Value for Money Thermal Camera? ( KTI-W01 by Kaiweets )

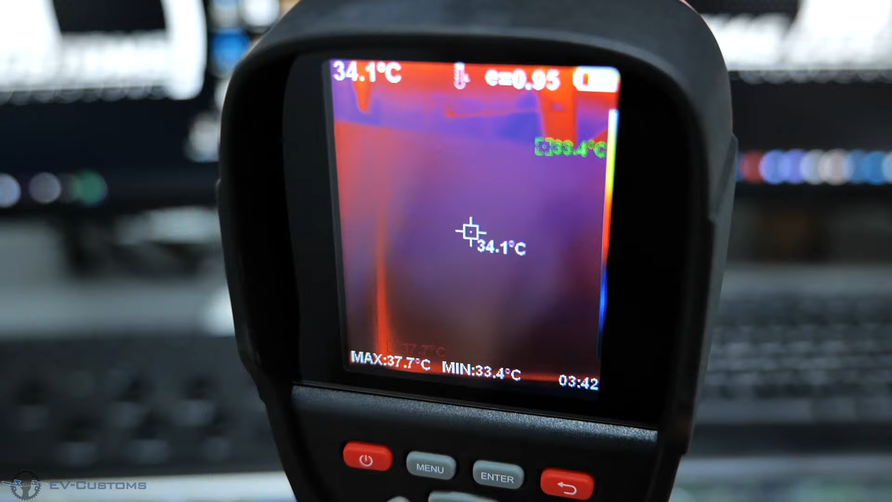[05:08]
On screen: spot 34.1°C, max 37.7°C, min 33.4°C
In the middle one show us the aiming point temperature, The red indication shows the highest
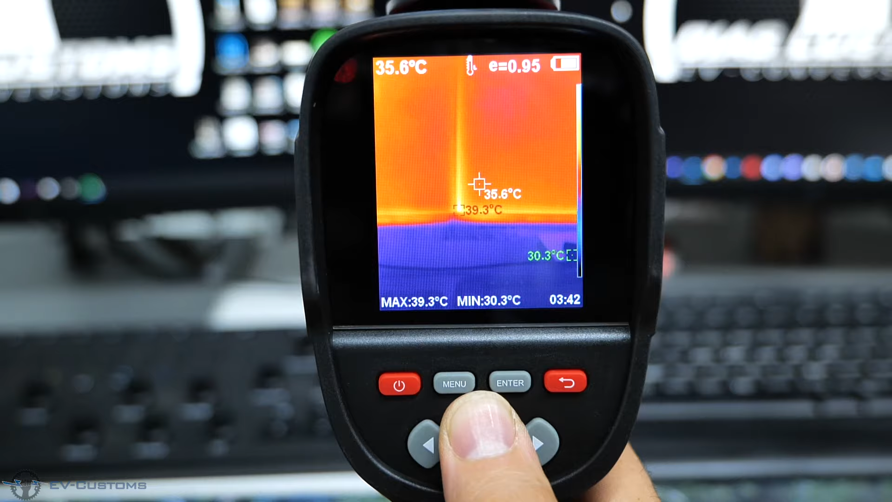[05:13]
On screen: spot 35.6°C, max 39.3°C, min 30.3°C
point temperature and green indication shows the lowest point temperature.
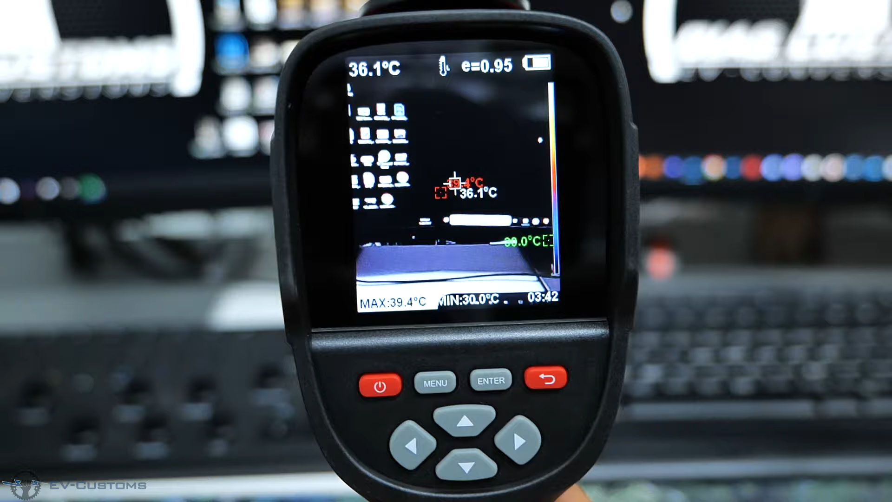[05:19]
On screen: spot 36.1°C, max 39.4°C, min 30.0°C
Right now we see through the live camera.
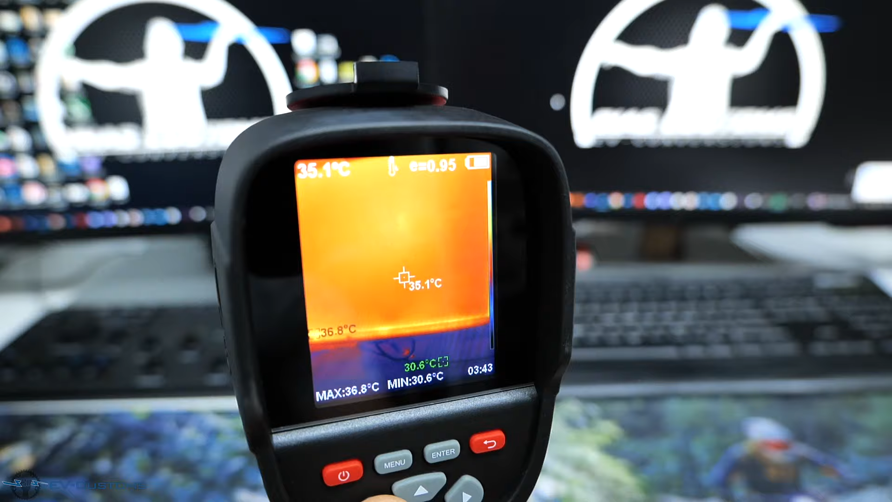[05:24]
On screen: spot 35.1°C, max 36.8°C, min 30.6°C
As soon as I press the button on the left, I activate the thermal camera at 100%, and as soon as I press it again,
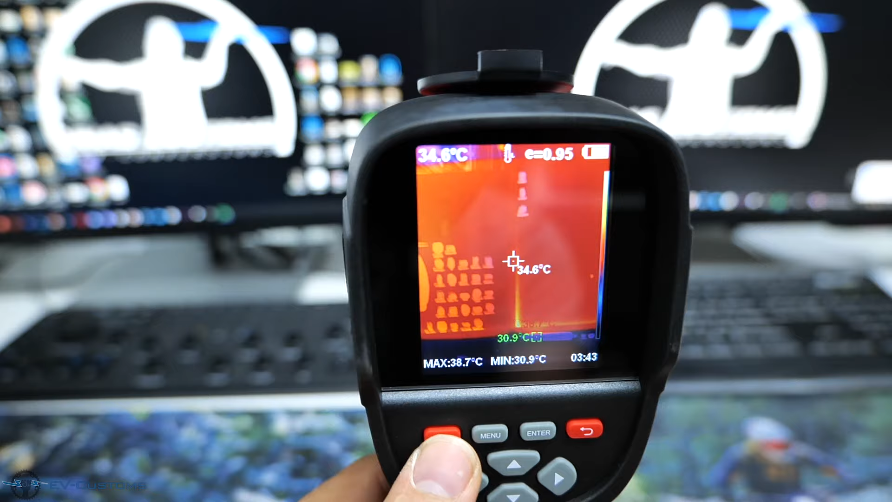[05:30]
On screen: spot 34.6°C, max 38.7°C, min 30.9°C
it starts to blend it to images by the percentage, so that I can see what I am aiming for.
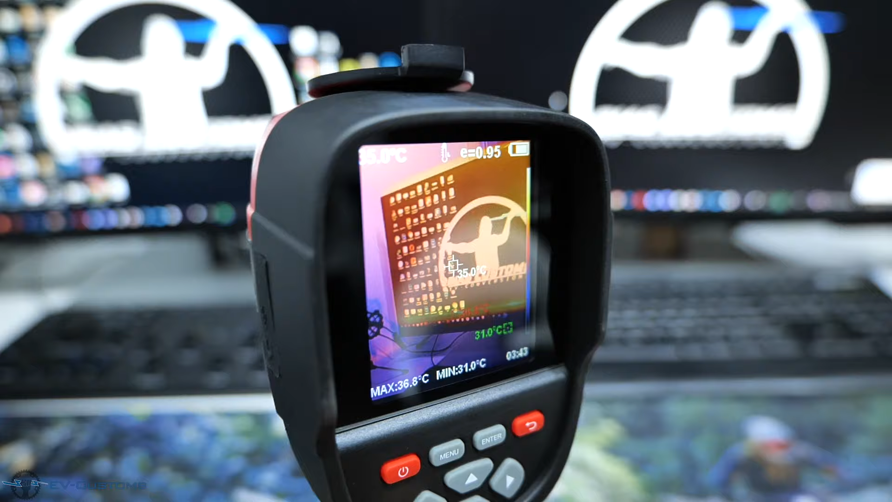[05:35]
On screen: max 36.8°C, min 31.0°C
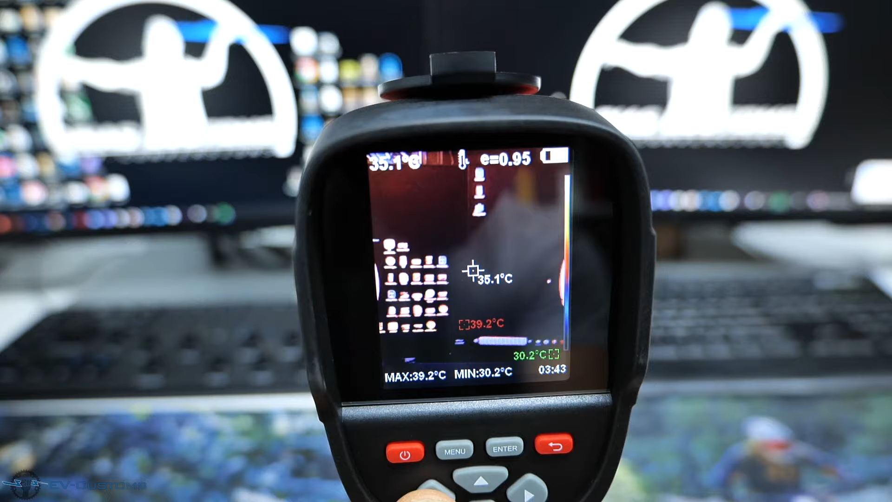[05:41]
On screen: spot 35.1°C, max 39.2°C, min 30.2°C
Now let's go to the menu to see what options we have there.
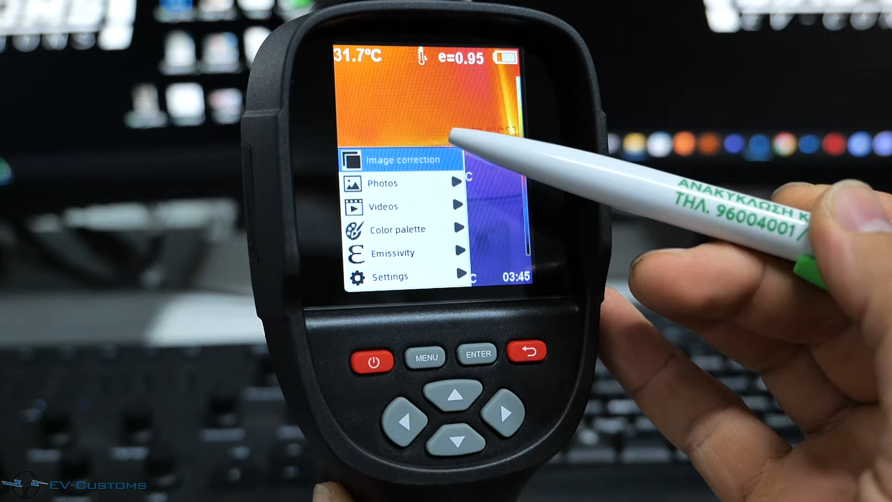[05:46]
On screen: spot 31.7°C
The first option is image correction. Image correction is the live camera and thermal camera calibration.
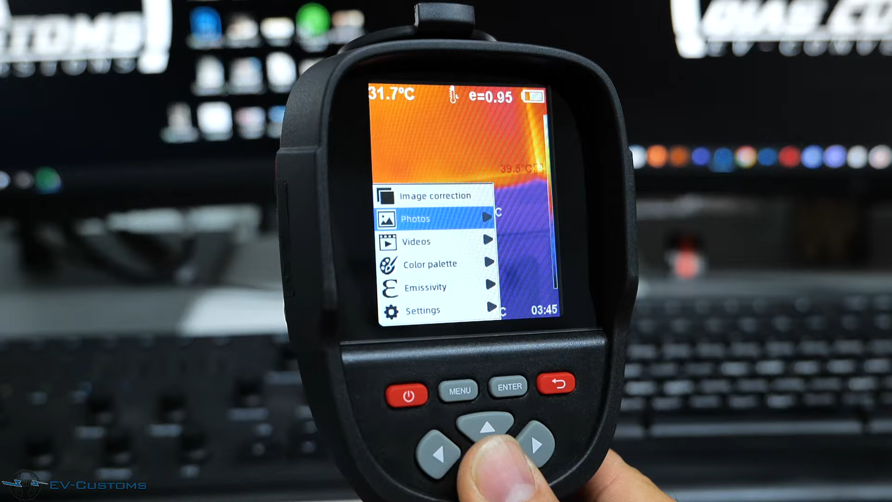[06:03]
On screen: spot 31.7°C
On the second line we have photos option, in which we have stored photos that we have captured from the device.
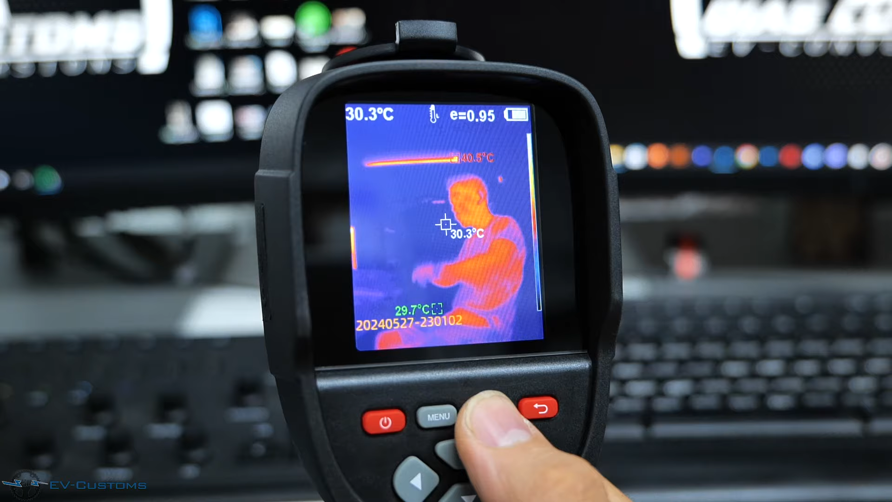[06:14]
On screen: spot 30.3°C, min 29.7°C
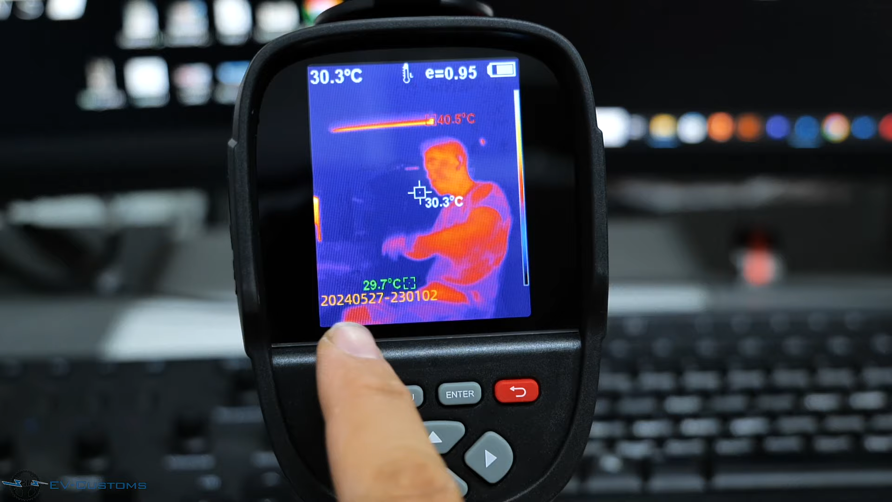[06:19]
On screen: spot 30.3°C
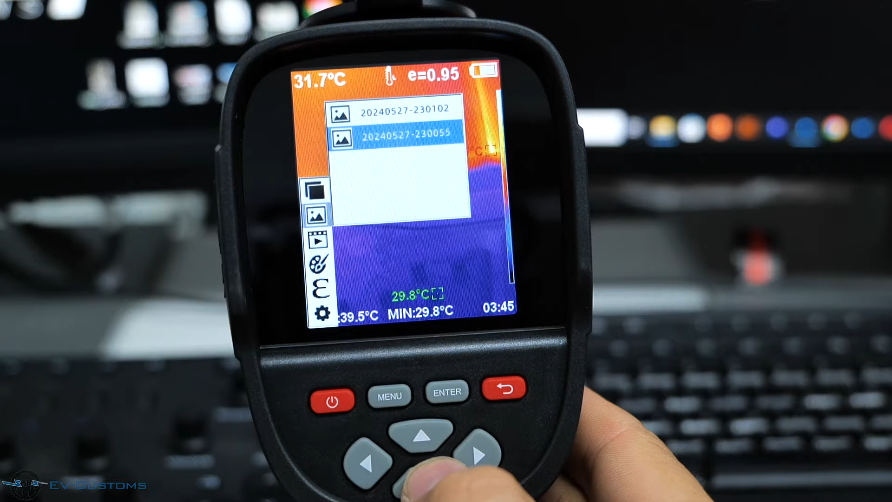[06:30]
On screen: spot 31.7°C, min 29.8°C
In the third line we have the videos option, in which we have stored videos from the device.